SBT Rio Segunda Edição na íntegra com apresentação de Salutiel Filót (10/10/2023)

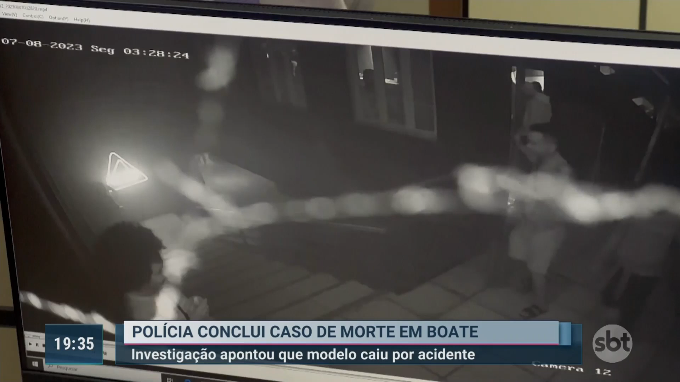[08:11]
Imagens do circuito interno de monitoramento da casa noturna mostram o momento em que tudo aconteceu. Aparentando estar sob o efeito de álcool, Suede caminha com dificuldade até uma escada.